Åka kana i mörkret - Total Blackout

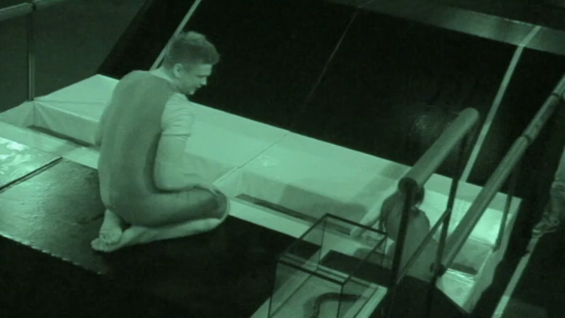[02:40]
–Nej, den är i akvariet nu, och när det där jävla kliblet kommer ut, så dör jag. –Åh, kom då! –Dinus! –Ja? –Åh! –Åh! –Åh! –Ta den, jag halkar snart!